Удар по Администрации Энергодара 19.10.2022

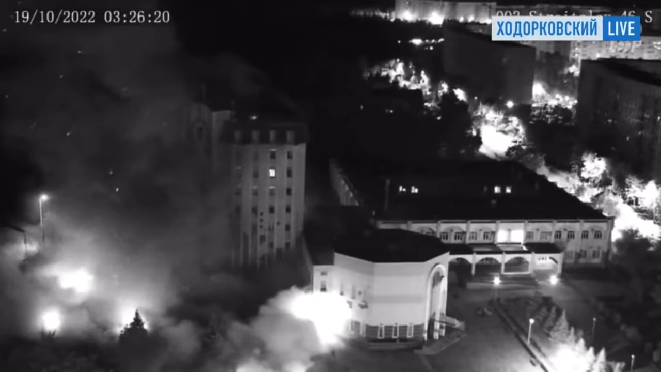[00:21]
заявил, что это ВСУ ударили по зданию администрации из, конечно же, Хаймарсов.